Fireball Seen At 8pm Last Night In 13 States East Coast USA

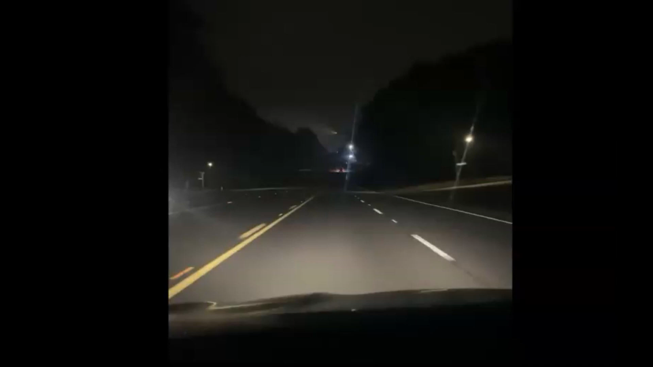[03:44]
This came from Georgia. I don't know if you can see it right there. Now they said that this image was at 5 a.m. It almost looks like Halley's Comet, don't it? Except it's so darn low.